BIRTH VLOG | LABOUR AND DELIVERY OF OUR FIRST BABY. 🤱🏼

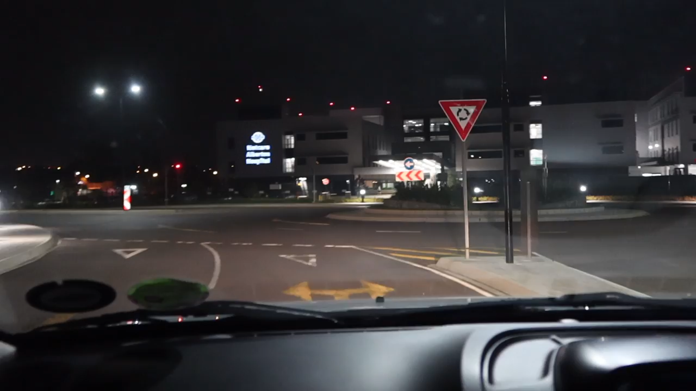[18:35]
Luckily we live like a minute away from the hospital.
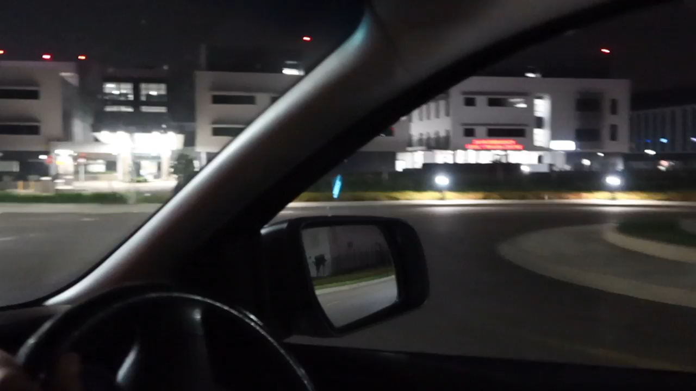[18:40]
Yeah, we would have got you quicker if I knew that the gates were closed in the shopping centre. We literally live so close.